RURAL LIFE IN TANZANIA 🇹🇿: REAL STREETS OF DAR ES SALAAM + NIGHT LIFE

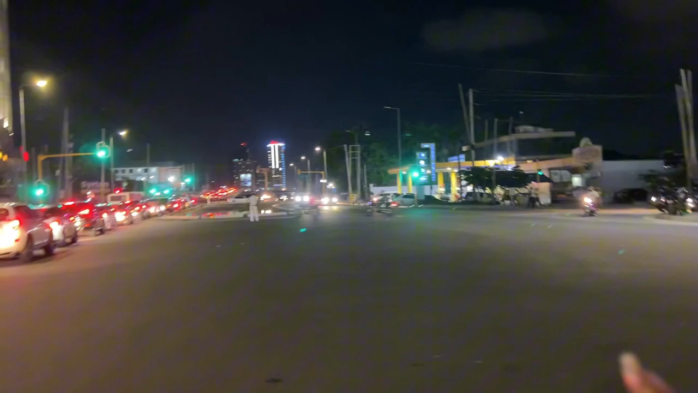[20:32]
So yeah, it can be red and the car can be passing and people can be passing, pedestrian. And yeah, this is nightlife in Dar es Salaam.